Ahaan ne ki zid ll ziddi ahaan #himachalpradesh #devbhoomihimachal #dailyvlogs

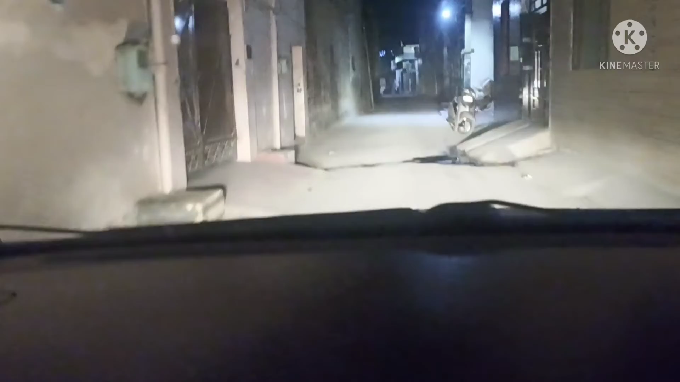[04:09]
कोई गाड़ी वाला नहीं दिखेगा आपको यहाँ पे, कोई कुछ नहीं। ये गाड़ी दिखी है। सिर्फ अपनी गाड़ी दिख रही है ना आहान? हाँ। है